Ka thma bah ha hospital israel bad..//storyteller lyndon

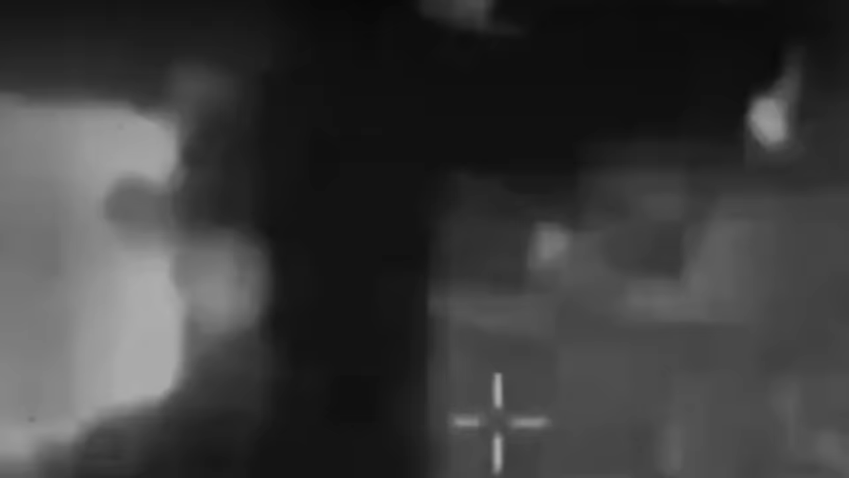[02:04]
Fujikam Di Sekul Batkibari Yeng Jongki Riu Pajba Kila Kelalong Ki Ketem Batki Jaka Buk Tertama Jongki Lai Hamas Komjuru Ka Lenggara Komjuru Ka Lenggara Yaki Shifah Israel Ban Jid Yaki Hamas Kibaduan Hapeteng Upajba Walaka Taruh Kishipai Israel Menenka Sengi Kila
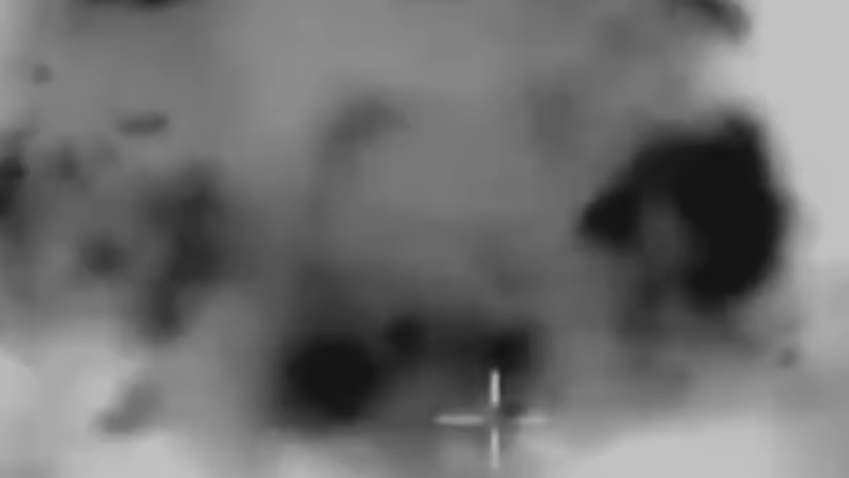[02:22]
Bum Yaka Jabaliya Refujikam Kibaduan Hanor dan Gasa Kalapan Lenggara Yaka Jeng Yap Jong Laif Wengut Kadba